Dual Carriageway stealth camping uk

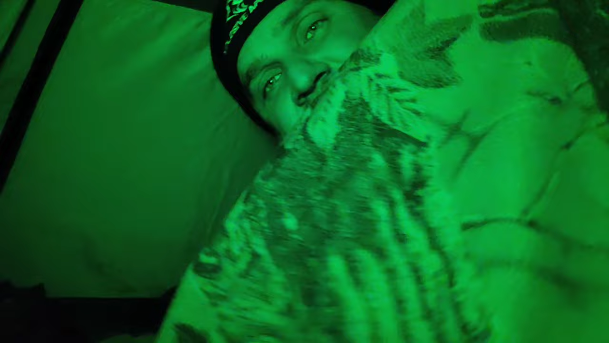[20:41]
I have my coat over the top of it and all, my feet are freezing. The joys of living in Northern Ireland.